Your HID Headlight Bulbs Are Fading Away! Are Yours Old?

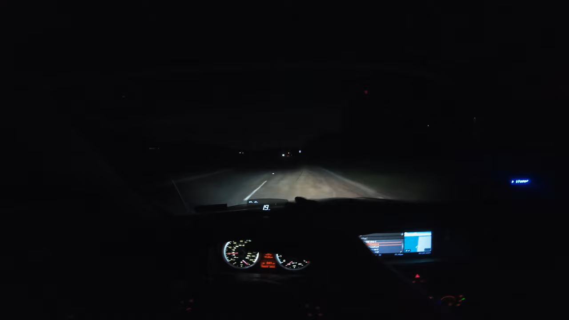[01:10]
keep in mind that they're aimed quite far down so they're looking a little bit brighter than they should i have to actually aim them up they would have lost some intensity but um they probably look a little bit brighter than they are in real life on camera just because of exposure but all in all not too impressive as you can see so let's go ahead and get back to the house track the car up take the wheels off and get access to the headlight assemblies themselves and change out the bulbs
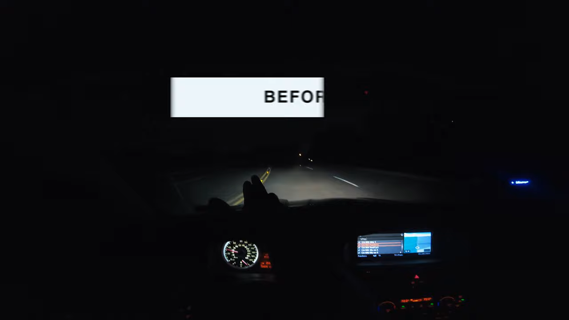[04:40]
As you can see, quite the difference. So I'm quite happy with these, especially for 20-something dollars. They're reviewed well on Amazon. So I'll put a link in the description if you guys are interested in purchasing a set. I think that'll conclude this video, showing you how to replace your headlight bulbs and also talking about how these bulbs do degrade with time. For anyone wondering, I'm still breaking into my clutch on my manual conversion.
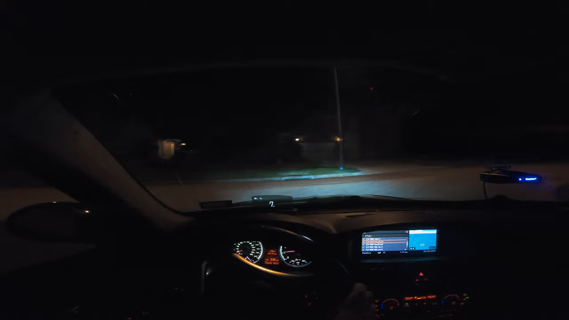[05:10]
So hopefully within the next couple of days, it'll be fully broken in and then we can do some spirited driving and give you a proper review of how much better the car feels to me based on it being a manual. So if this is the first video you're catching of mine, consider subscribing. I do upload regularly. Thanks for watching.